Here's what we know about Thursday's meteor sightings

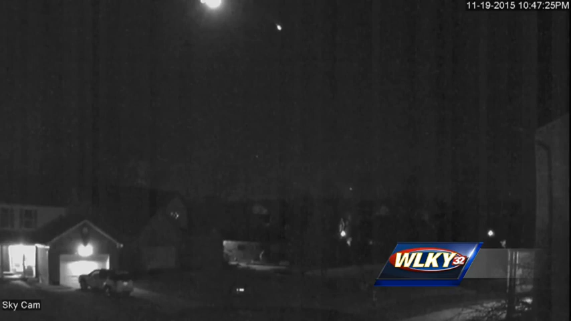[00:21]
A LOT OF PEOPLE FROM EASTERN KENTUCKY TO WELL INTO ILLINOIS AND INDIANA SAW THIS ONE AND HEARD IT. THEY WITNESSED A METEOR STREAKING ACROSS THE SKY.